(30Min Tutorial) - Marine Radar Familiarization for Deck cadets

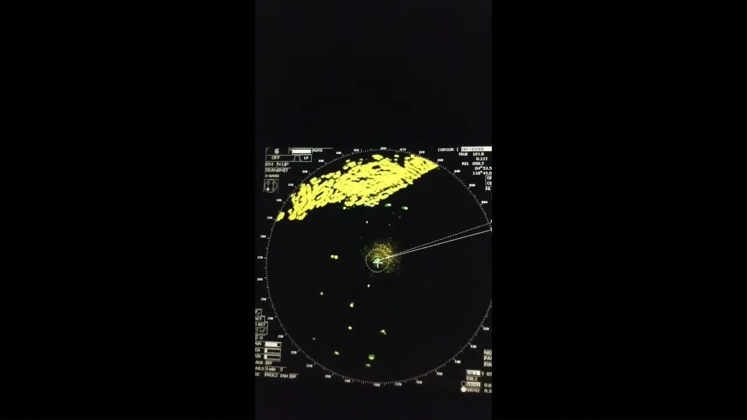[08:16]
so this function is used for off center we can change the position of our vessel in the ppi let's say we want to show our vessel here so that we can see a little more space ahead more than six mile
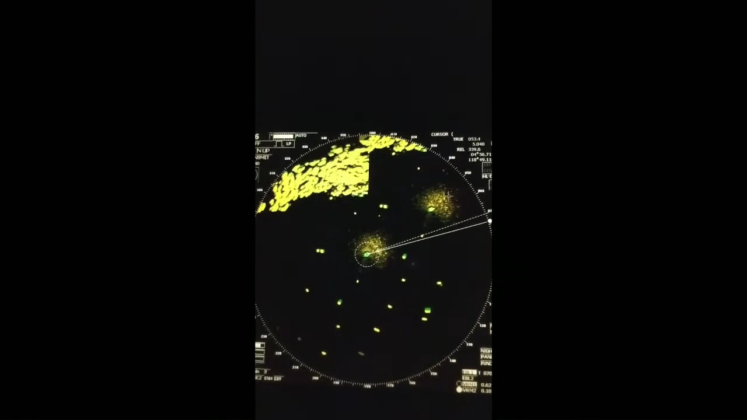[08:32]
so need to see press off center again and press wherever you want so you see now we can see more than six mile this is here 8.6 mile as you can see here 8.6 mile 8.7 mile around as because we have shifted our vessel behind next one is h l off that means
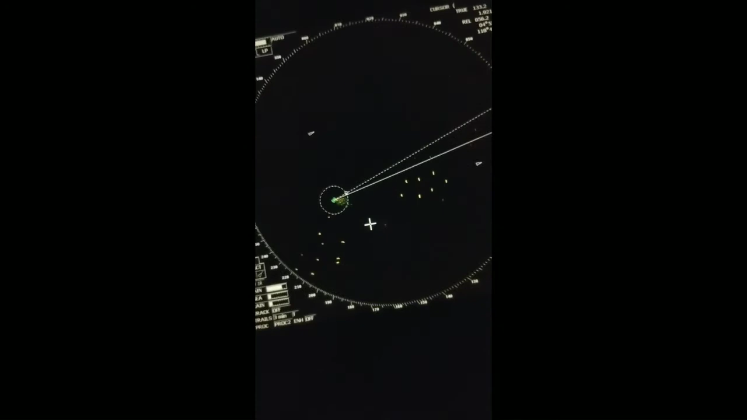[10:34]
no these are all fishing boats around if we find a is it will it will show some error sign like this like here oh we found already one here this target is having a is as well
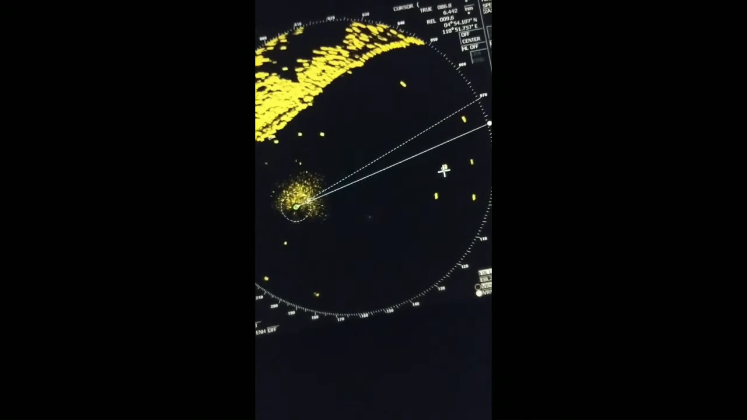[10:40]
this target
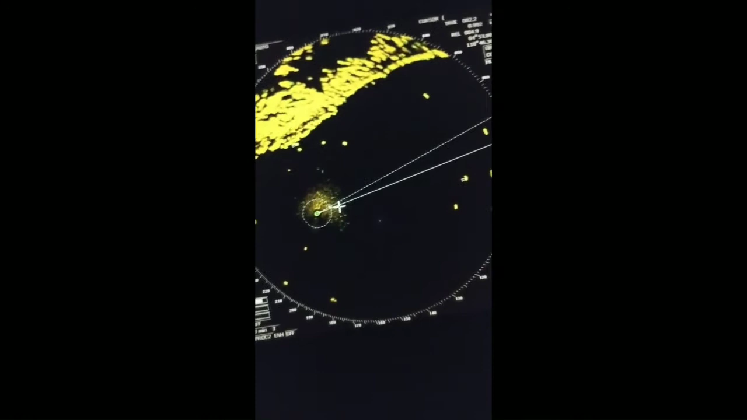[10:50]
so it helps actually it helps you to easily understood you can compare with the egg dis where a is information is mostly used so
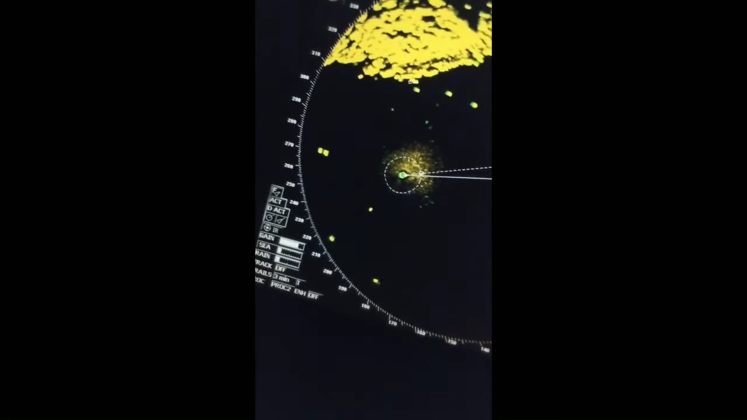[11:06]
next one is these three function are actually related to a is so i'm not going into it so i'm not going to be able to show the data or the strength of showing data like right now you see this yellow one is land and if we increase gain it will be more darker you
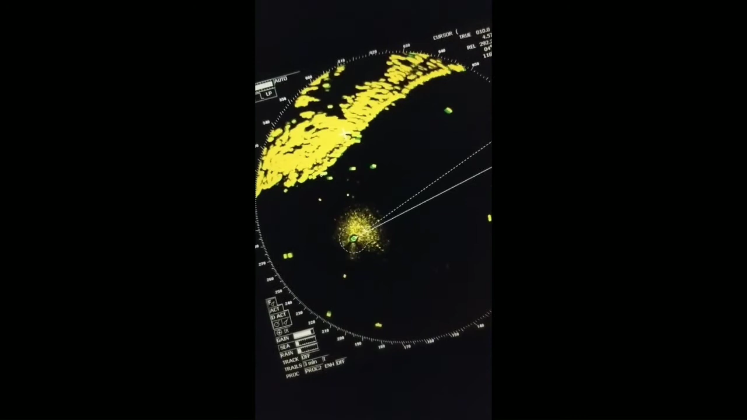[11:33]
can see more darker but if we reduce gain you see it changed to almost green that means cannot show as proper object so let's adjust it as per requirement and the requirement is actually
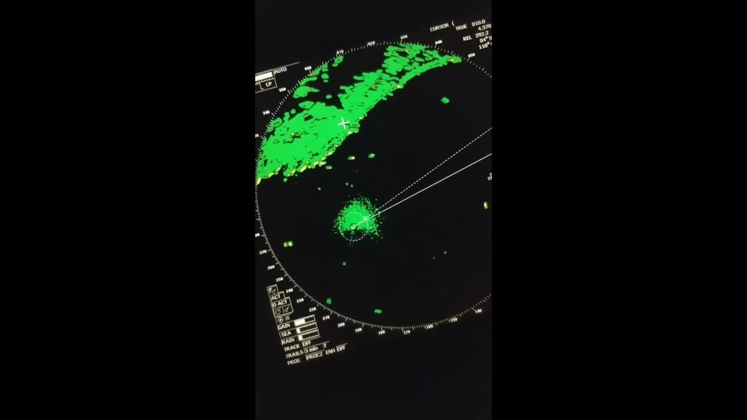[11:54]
when you see the sparkle background or around your around your vessel that means it suits the best
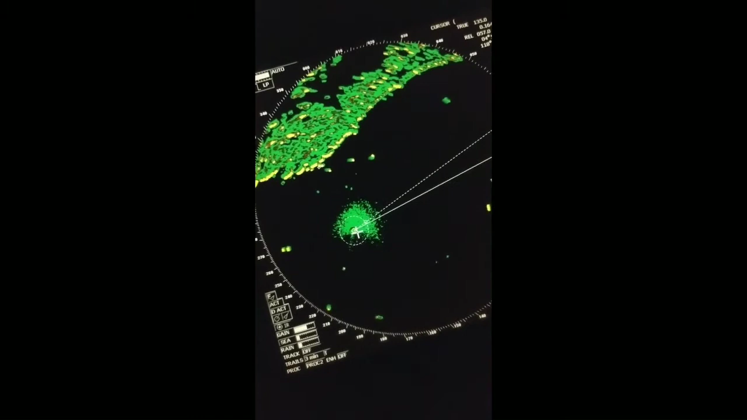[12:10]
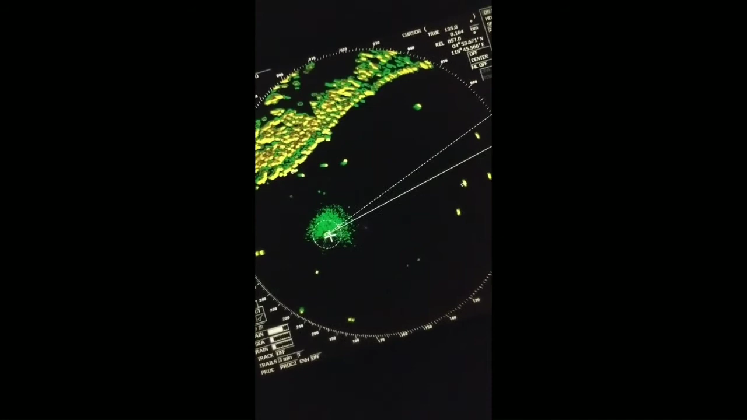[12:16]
so now i believe this is okay
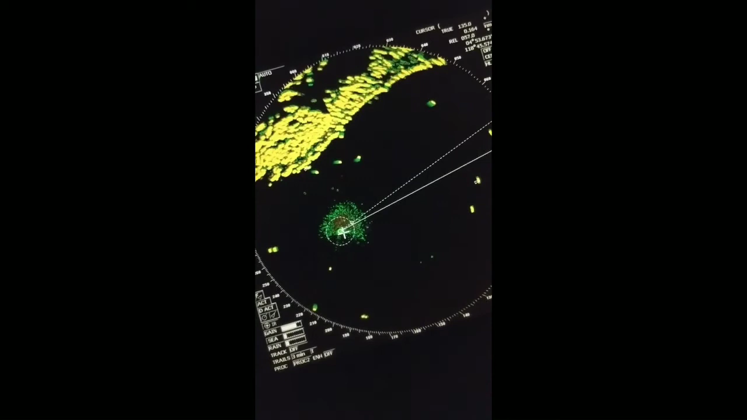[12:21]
this is your list sparkle background and also you can see the scanner moving a little you can see the scanner as well okay so c is sea clutter sea clutter is used when when there is uh bad
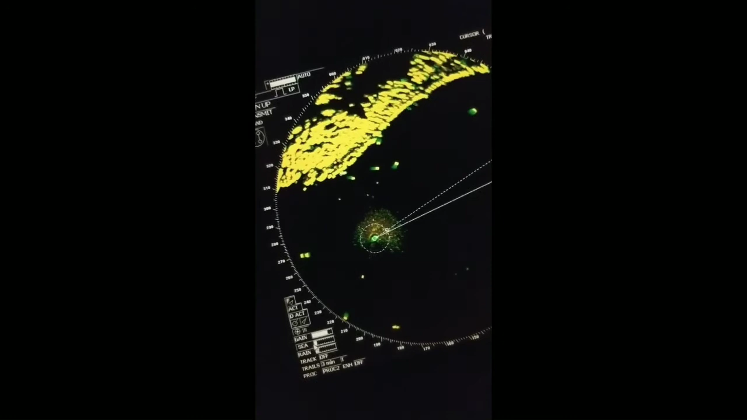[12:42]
weather and due to bad weather or some small objects you may not see properly and due to bad weather as well this uh sea crest use uh waves and secrets that creates also so much of noise i mean noise of targets so you may miss some in actual target that's why you have to use sea clutter this sea clutter if you increase then
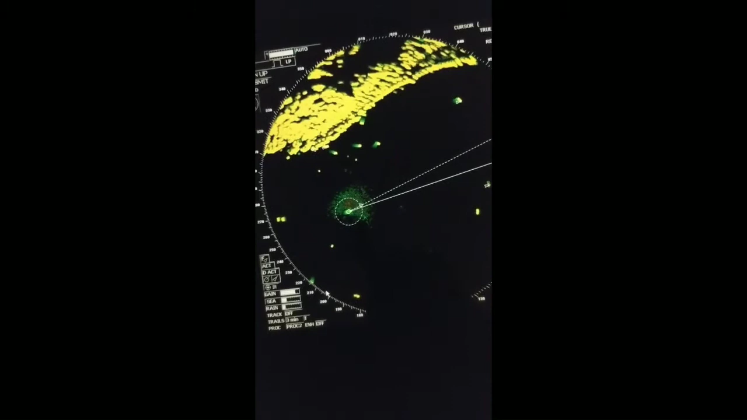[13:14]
you see around the vessel also now targets are uh this is sparkle background already off so right now there is no use of sea we can switch back to zero because this is very calm and uh uh very calm weather and uh sea is like a almost pond water so next one is rain rain clutter
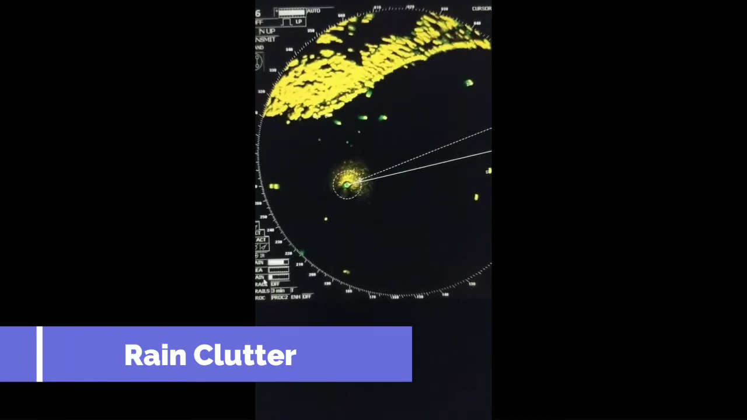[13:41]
is used when there is rain due to rain you also you also may miss the targets so if we reduce rain
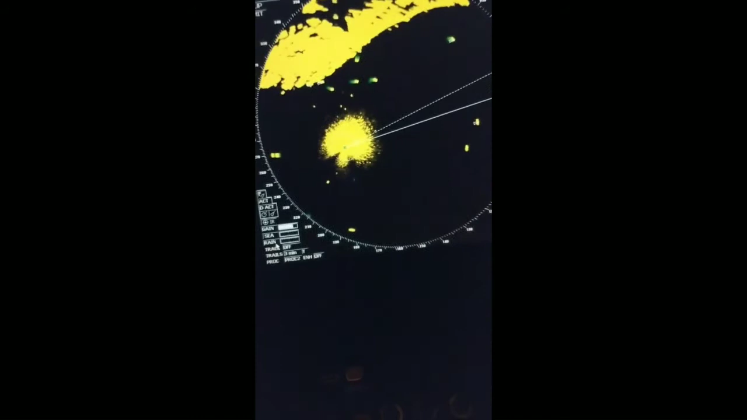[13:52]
rain we have to adjust the gain as well here because gain and rain was not properly said actually so as presently we don't have rain so rain clutter should be zero and for your information rain clutter works for the whole ppi and declutter is worked for only
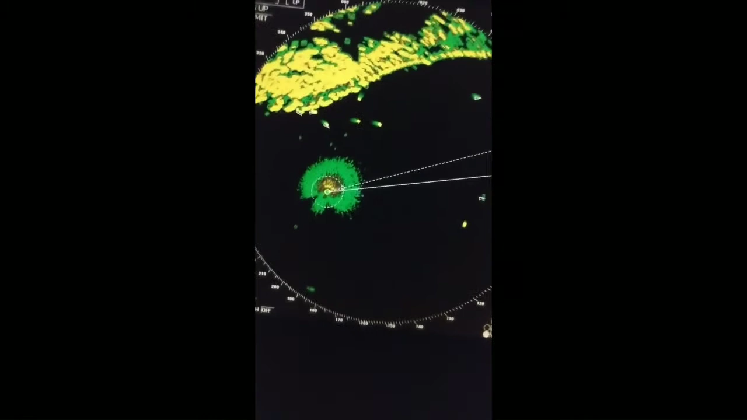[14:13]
up to three mile so beyond three miles slick sea clutter doesn't work and rain clutter works for the whole distance i mean range scale you are using
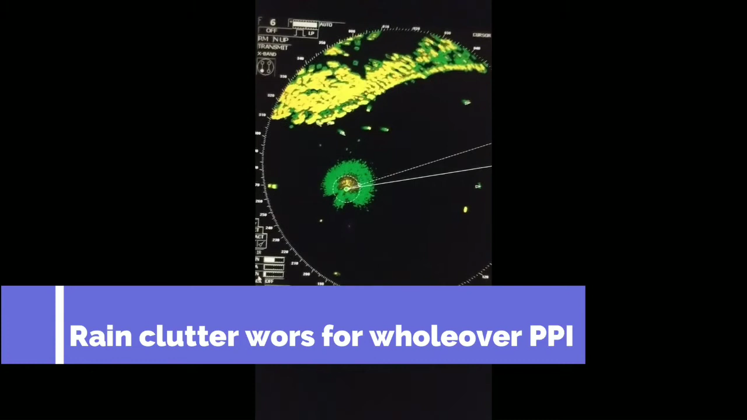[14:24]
so next one is truck truck